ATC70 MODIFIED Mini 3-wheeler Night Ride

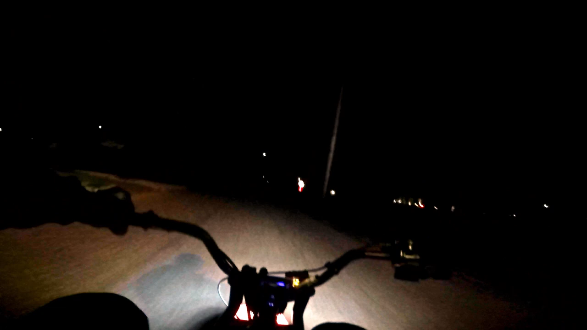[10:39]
Sorry about the light, guys. I know it's gonna be kind of dim. Just work with me. We'll get her done anyway.